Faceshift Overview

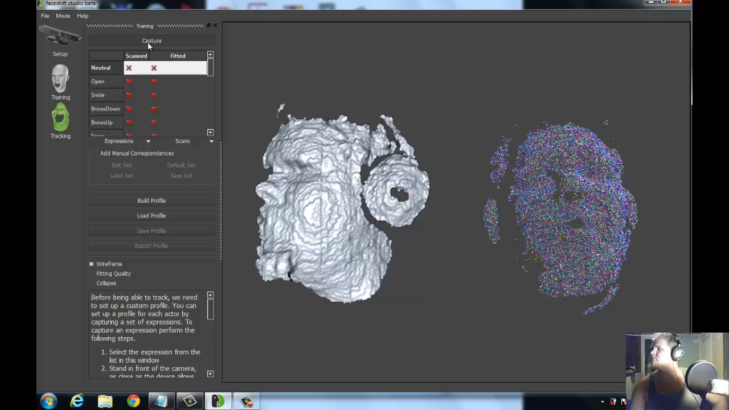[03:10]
So it gets everything, and then release.
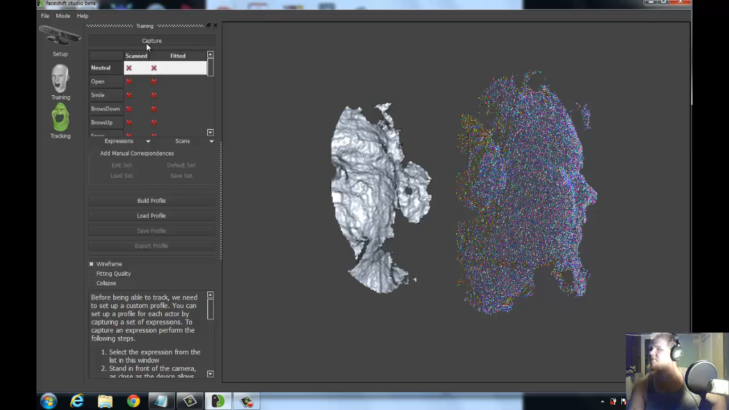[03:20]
And you'll see it's messed up because I was talking, but you get a general idea.